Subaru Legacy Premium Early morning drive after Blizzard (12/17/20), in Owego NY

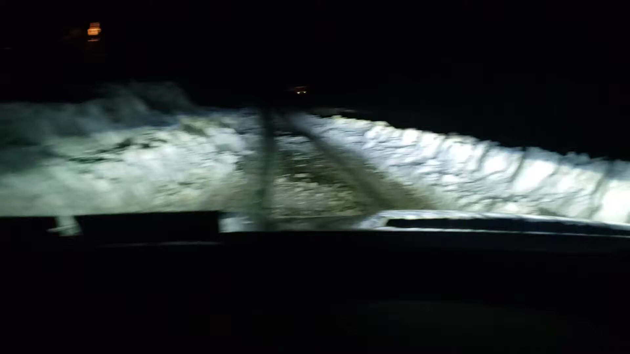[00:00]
6:30 in the morning, 40 inches of snow. This is crazy. Driving through a wall of snow on either side of my car. Yeah, it was quite the storm.